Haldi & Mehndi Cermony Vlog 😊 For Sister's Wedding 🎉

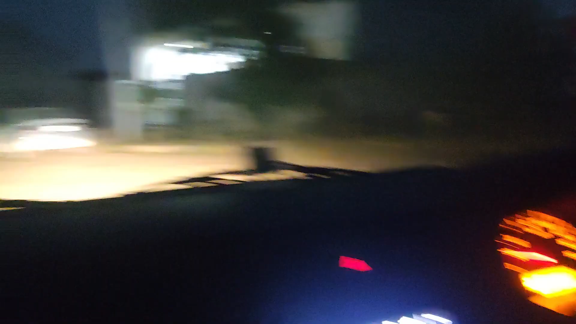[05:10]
तो गाइस अभी हम लोग सोसाइटी से बाहर निकल रहे हैं और अभी हम लोग जा रहे हैं अपने घर की ओर।
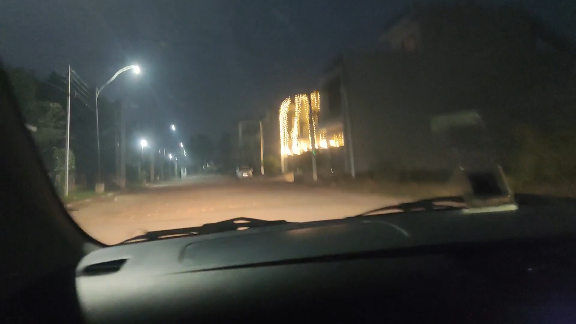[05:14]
लेकिन सोसाइटी वाले ना ये जो घर हैं बड़े बड़े लाइट मस्त लगाते हैं।
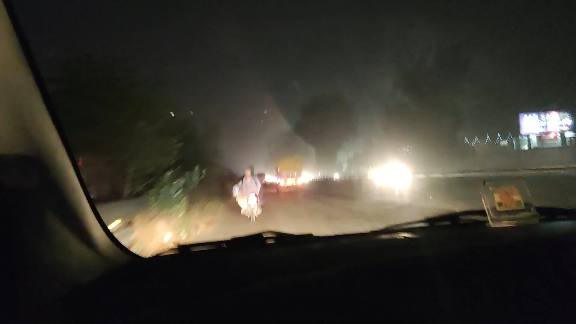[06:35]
हर जगह ही रहता है ऐसा हाल।
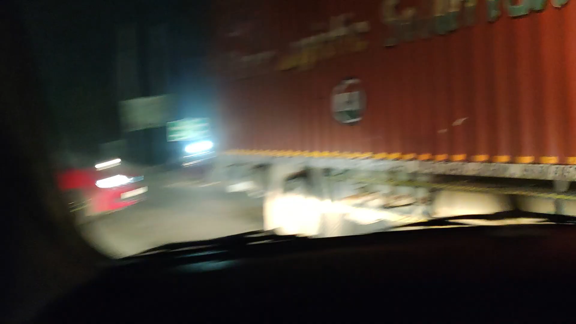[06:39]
तो हम लोग यहाँ से ले रहे हैं यू टर्न।
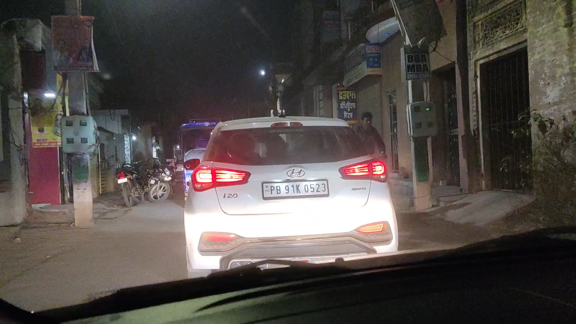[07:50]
और आगे अपनी i20 चल रही है, पीछे तो वरना छूट ही गई है, मिल ही नहीं रही वापिस, बहुत पीछे रह गई वो तो।
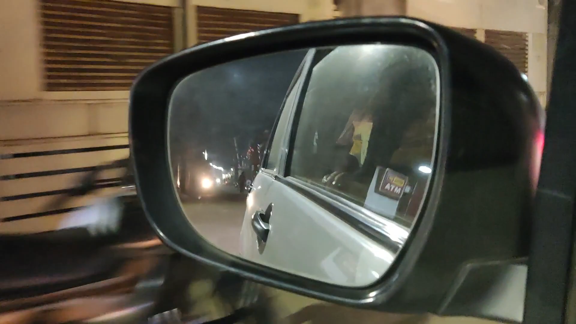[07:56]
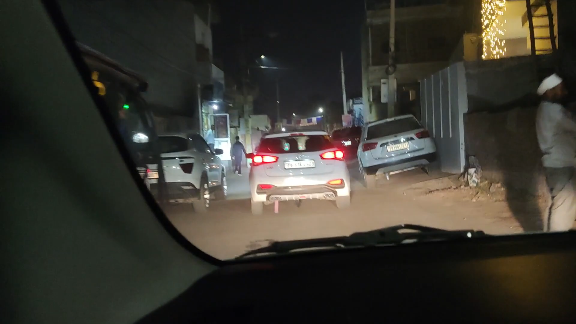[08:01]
हाँ i20 सबसे आगे है अपने को, यहाँ पहुँचना था, पहुँच गए अभी।